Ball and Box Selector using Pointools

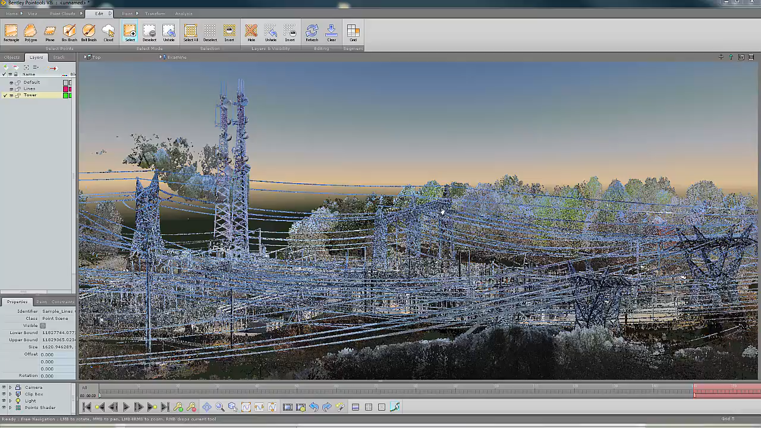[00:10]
In the following demonstration, I'm going to show you how I use the 3D ball brush and the box brush to select complicated areas like wires and towers. I'm going to zoom into an area that is quite complicated. We have trees in the back. We have a lot of different lines here. I'm going to start out using the ball brush, and with that, I can start selecting just a wire here. And what we're going to see is, as I move down through the line here, it's selecting just the wire, and it's not touching the other features behind it. Now, I'm moving a little slow so that you can see it in the video.
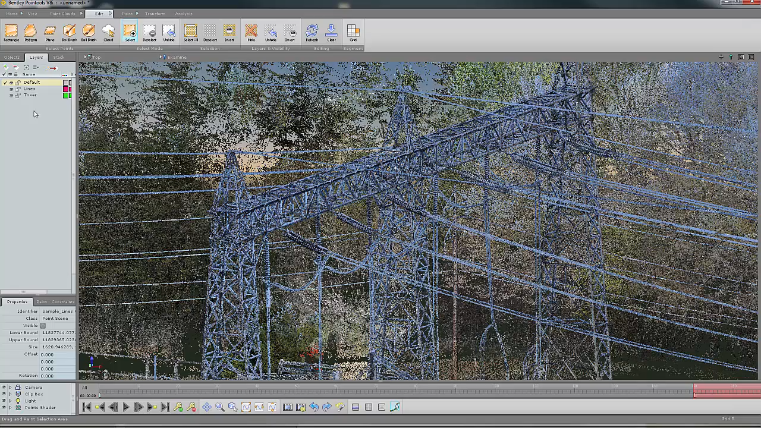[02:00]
If I go into another layer now, turn off those lines, we see that they disappear, and they're no longer part of my model. Turn them back on very easily. I'm going to show you now using the box brush. And with the box brush, I'm just going to grab a part of here. Now, we see it's not that large,
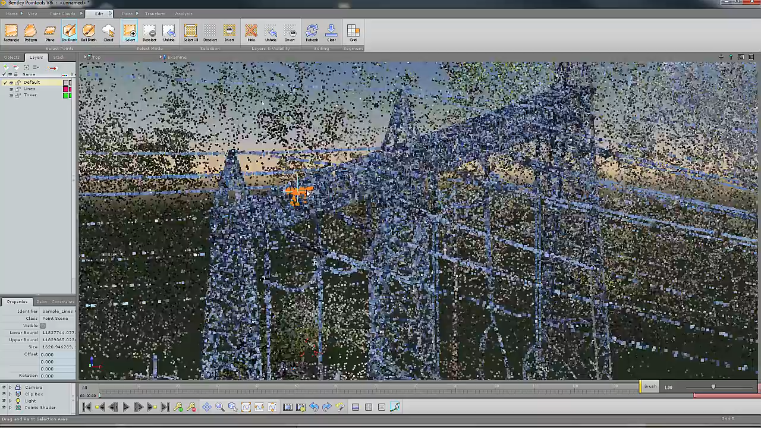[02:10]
so I'm going to hold the mouse wheel down and stretch this outward so that we see it gives me a bigger region for selecting. That now allows me to go down through here, and I'm just doing a big selection,
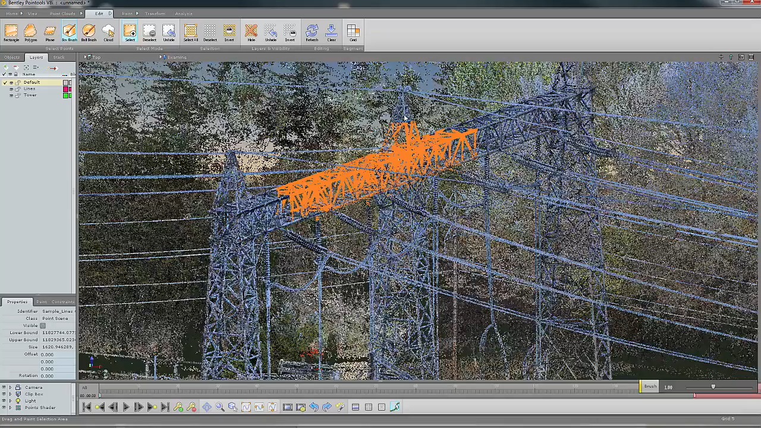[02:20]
just grabbing everything here. We'll go this way as well, and I can come down here. This is just live. It's grabbing all the points within the area that I want. Now, I did get a little sloppy there, and we see that I did grab some of those wires as I was moving since I am using such a large cubed area here. But that's not a problem because I can come back with my polygon and say that I want to deselect, and I'm just going to deselect these items.
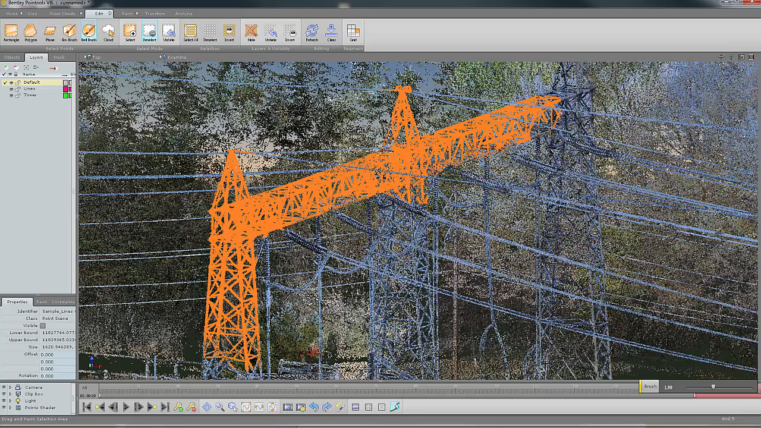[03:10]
I could also use the ball brush to deselect if for some reason I want to remove something that's been selected. For example, up here, we see some of the wires there, so I'm able to remove them as well. Now that I have those selected, I'm going to right-click and say move to this layer, the tower.
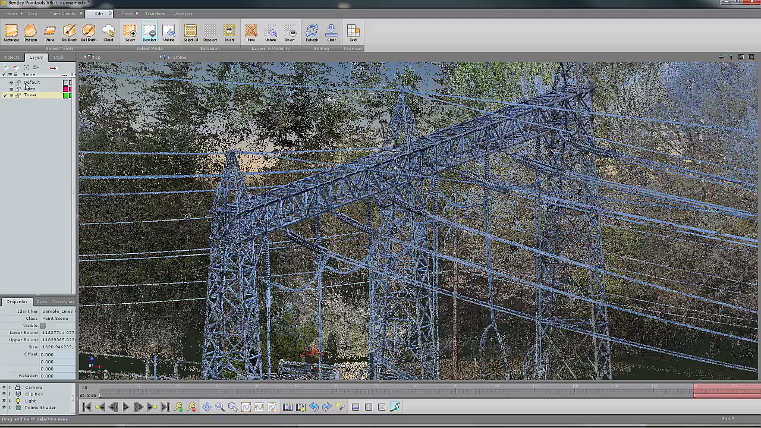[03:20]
If I make my tower the active one and turn off everything in the background, we see there I have my lines and my tower.